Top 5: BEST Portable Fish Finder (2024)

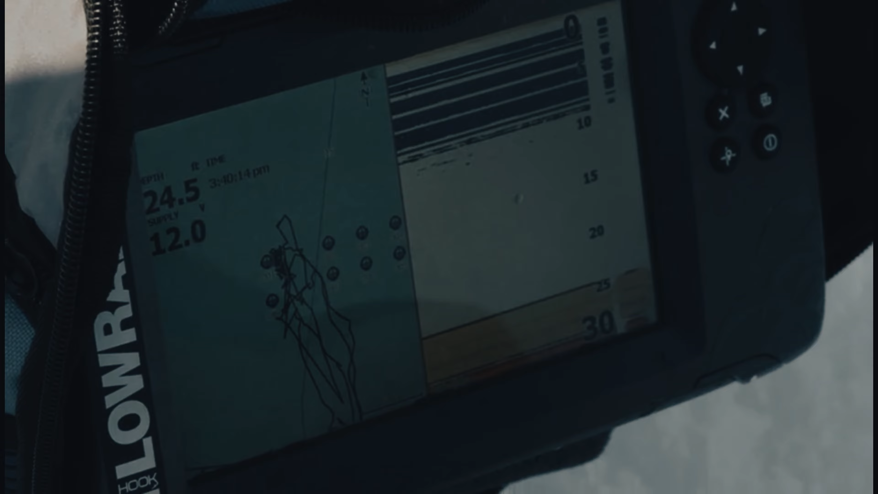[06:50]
The high-resolution SolarMax display ensures that you can easily see and interpret the information on the screen, even in bright sunlight.
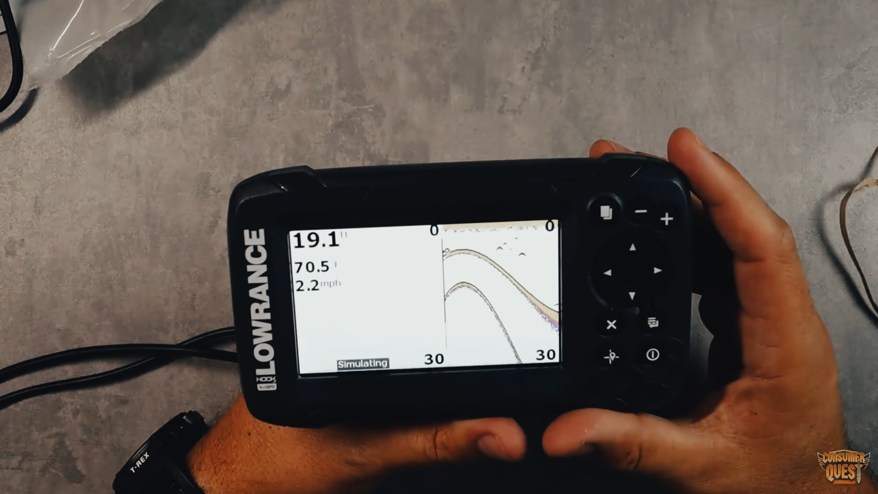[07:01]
On screen: speed 2.2 mph
No more squinting and struggling to read your fish finder while out on the water.
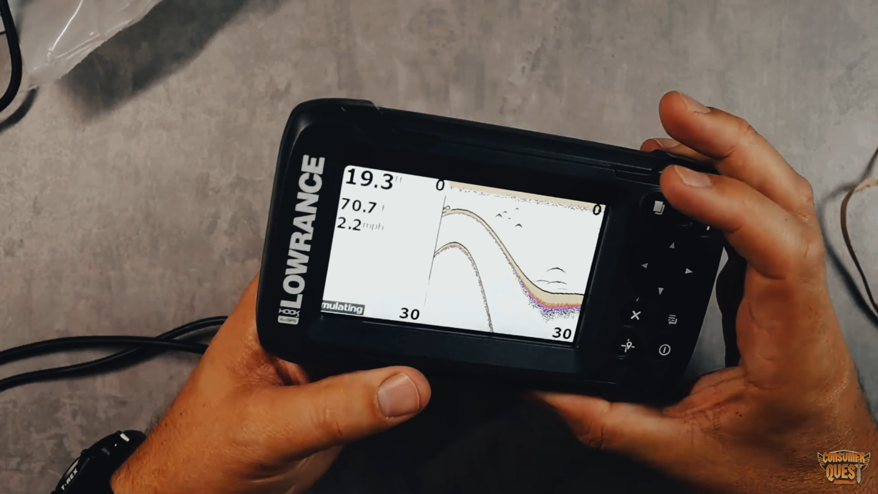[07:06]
On screen: speed 2.2 mph
One of the standout features of the HOOK2 is its auto-tuning sonar. This means that the device automatically adjusts
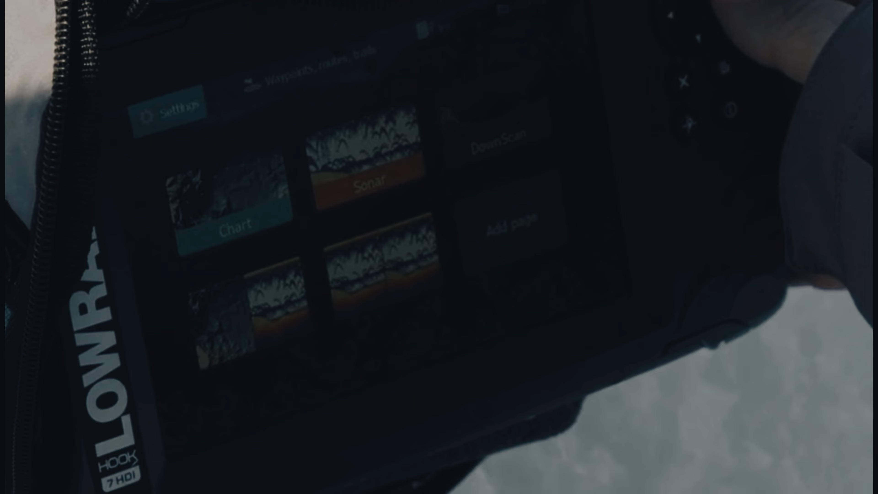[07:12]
the settings to provide the best possible sonar imaging for your specific fishing conditions.
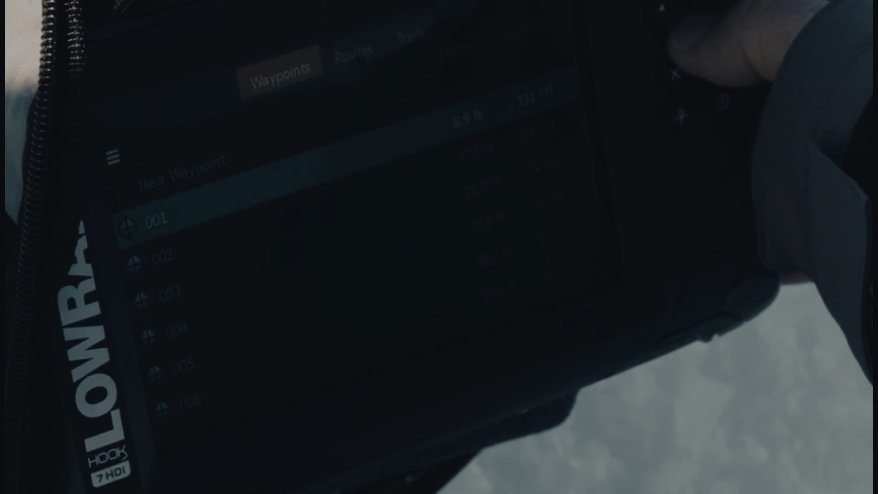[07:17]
You can spend less time tinkering with settings and more time reeling in the big ones.
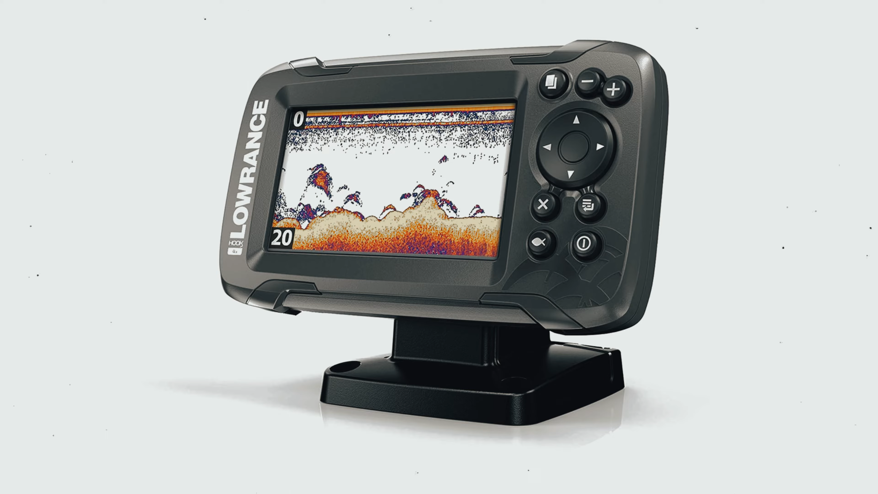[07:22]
But what really sets the HOOK2 apart is its double the chirp sonar coverage.
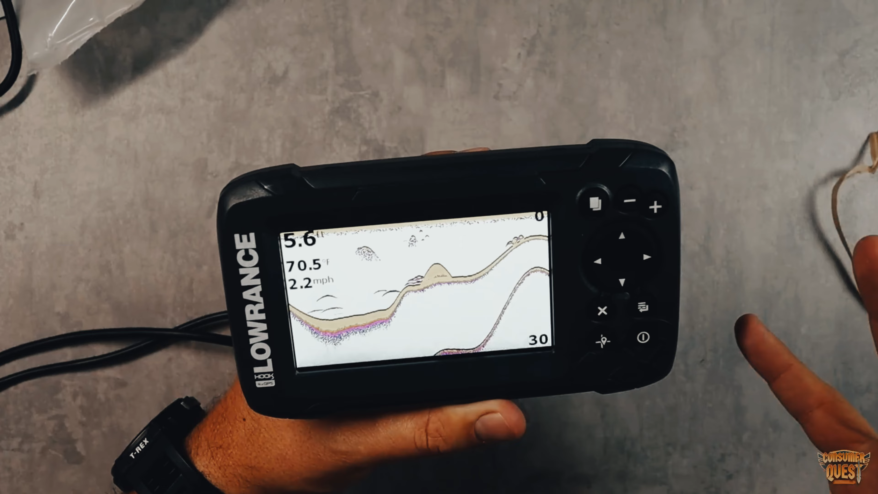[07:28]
On screen: water 70.5°F, speed 2.2 mph
This means you can see a wider area and more details beneath your boat,
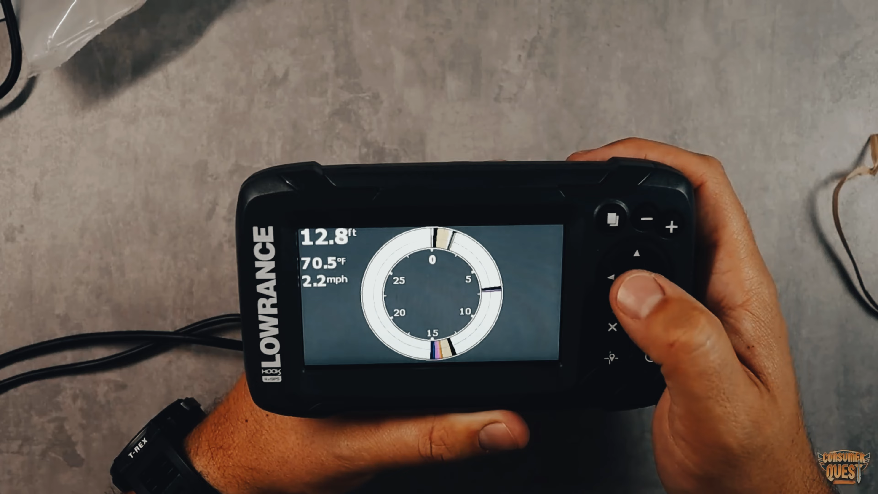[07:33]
On screen: depth 12.8 ft, water 70.5°F, speed 2.2 mph
giving you a better understanding of the underwater landscape and where the fish are hiding.